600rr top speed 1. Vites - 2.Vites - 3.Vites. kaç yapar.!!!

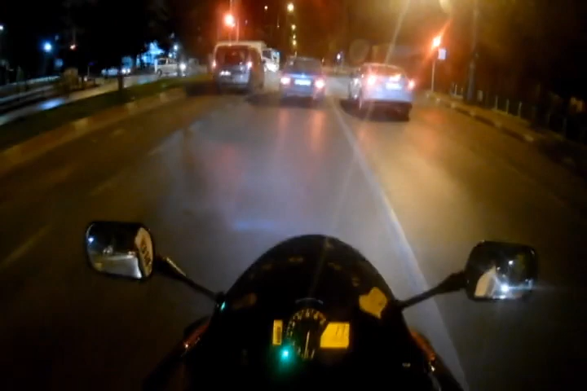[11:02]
Ama 125'i sanki gördüm. Ondan sonra bırakmak zorunda kaldım. Ya bu cam da buğulanmaya başladı artık. Havalar soğuyunca. Evet.
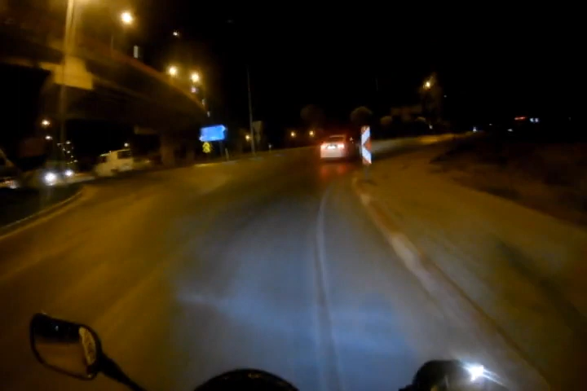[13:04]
Kırmızı ışık. Yol yetmiyor. Yani yol yok ya. Yani Afyon'da şöyle adam akıllı gazlayabileceğimiz motorcular da aynı fikirde benimle.
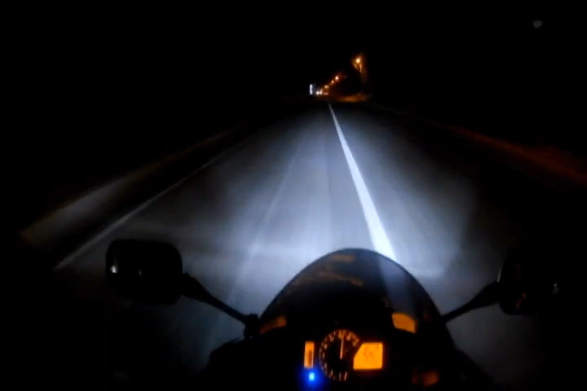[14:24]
İkinci viteste 174. Evet, ikinci viteste top speed 174 yaptım. Bunu da kayıtlara geçiriyorum. Sizce 600 arar. 2007 model 600 arar.